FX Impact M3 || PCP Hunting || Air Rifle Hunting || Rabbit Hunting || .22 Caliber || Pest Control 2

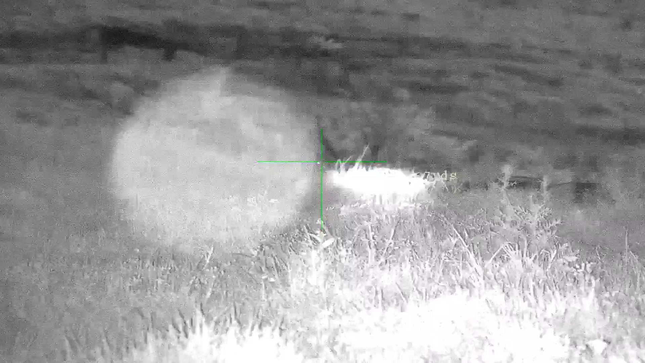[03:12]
I missed the first shot, probably a little bit of breeze, second one connected, went about three metres, keeled over. That's awesome for an air rifle.
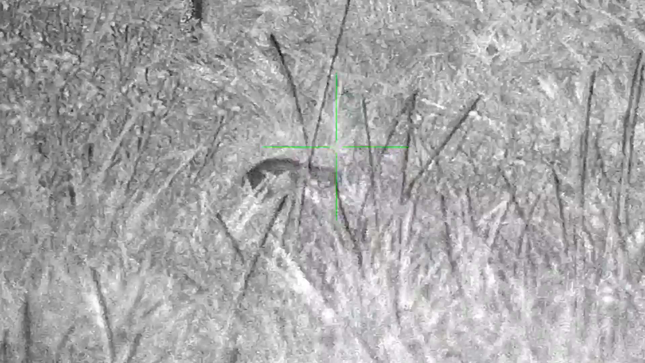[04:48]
This is one of the limitations to night vision. I can see three rabbits there.
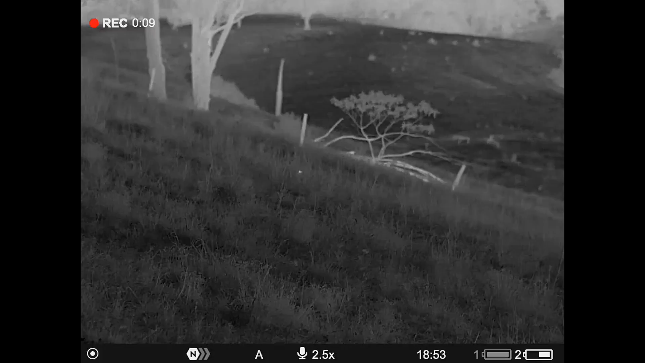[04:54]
I won't say hugely clearly but rabbits they are and I can't see a thing with the night vision through all that grass.
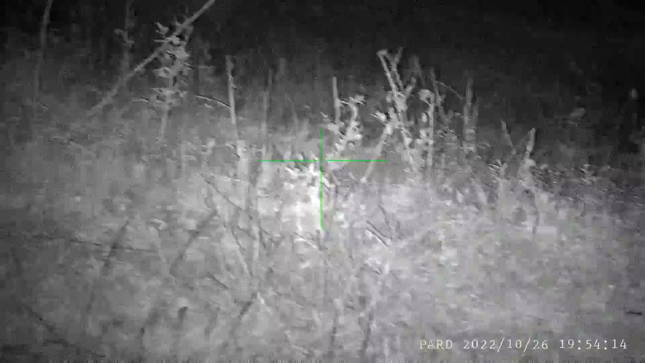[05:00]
It gives a clearer view, better ID when you can see things but you have to be
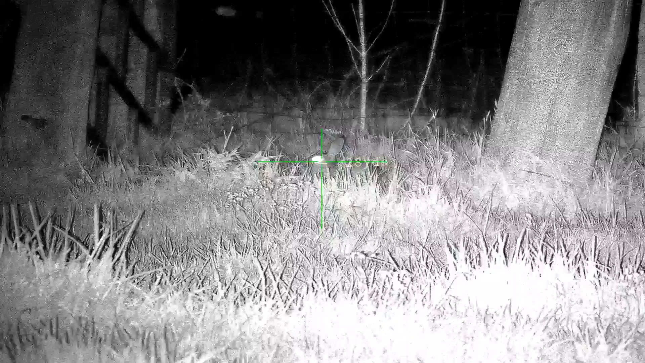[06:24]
We've gone to red mode, the old googly eye.
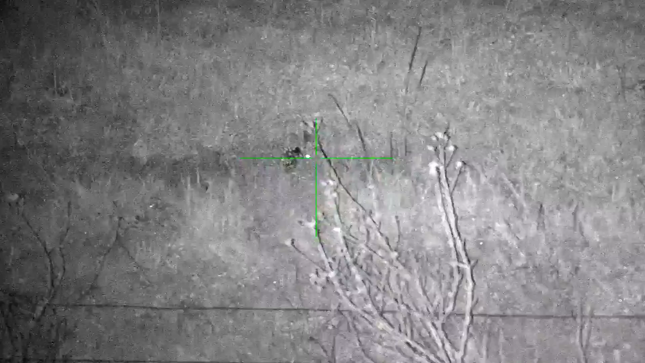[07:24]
I've just spotted two fox cubs down on the edge of the creek I've tried to get down the hill a
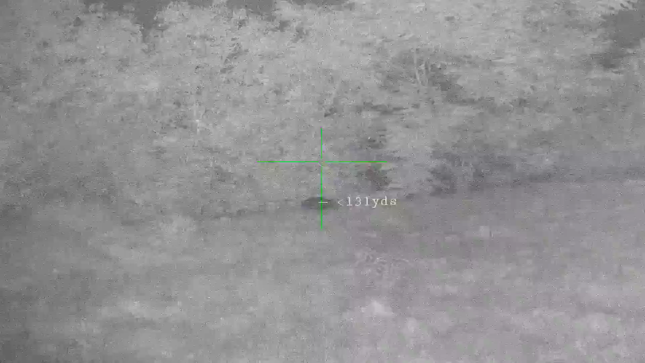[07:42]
that's smoked that little fox let's go down and have a look